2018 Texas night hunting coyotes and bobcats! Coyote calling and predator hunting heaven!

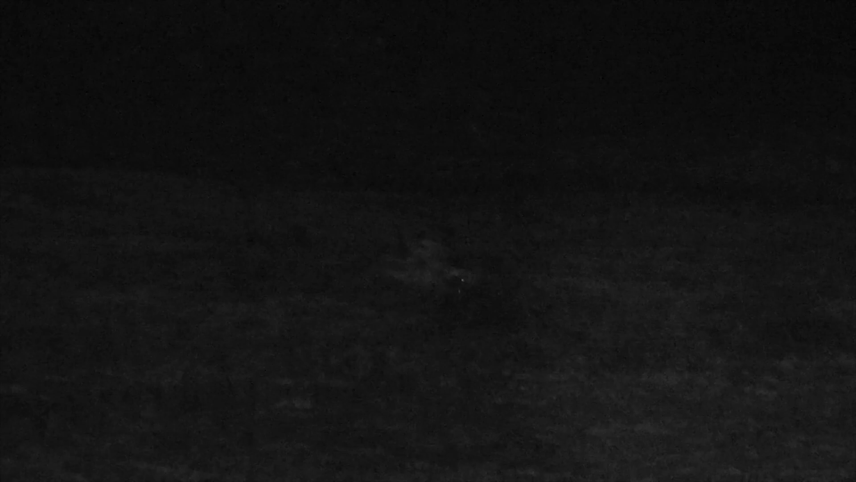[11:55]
this coyote comes in works his way around a little bit they get him killed these boys are on a roll i really like how steerman sterling and cordell are clicking i mean two stands and they've killed a bobcat and they've killed a coyote it don't get no better than that